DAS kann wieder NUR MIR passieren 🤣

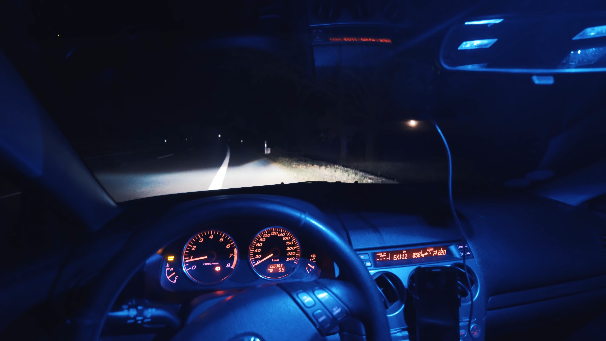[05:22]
Da hat sich das irgendwie gelohnt, dass das Auto stehen geblieben ist. Sieht einfach so sick aus. Diese Kamera, ne?
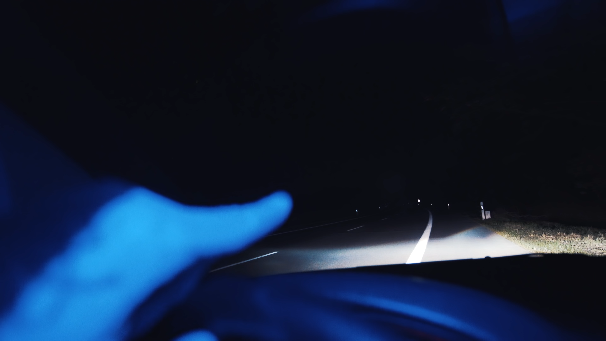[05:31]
Man kann sogar erkennen, dass da hinten Bäume sind, Alter.